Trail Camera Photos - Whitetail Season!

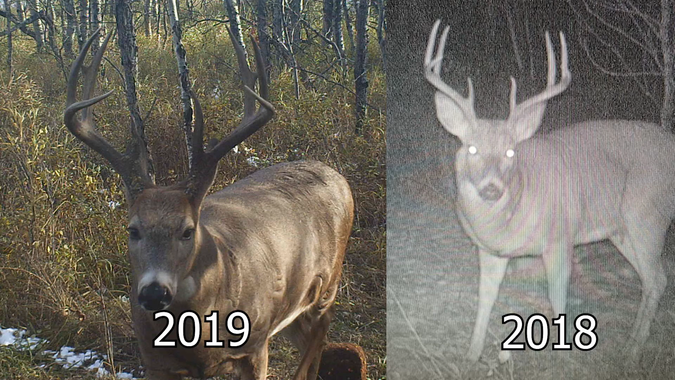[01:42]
His main beam's got a lot longer. He has stickers. His points got a lot longer. I've got some photos from last year. I'm missing all of my photos from last year though.
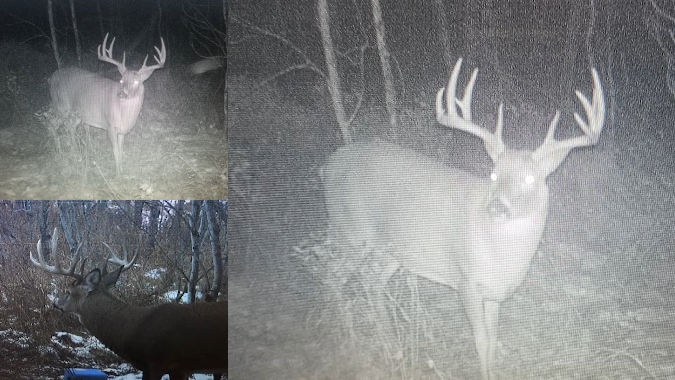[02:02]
I had an older six by five. Um, I assume he was older anyway, short, shorter times. Looked like he was kind of more on the way out. I considered hunting him last year, but I never did.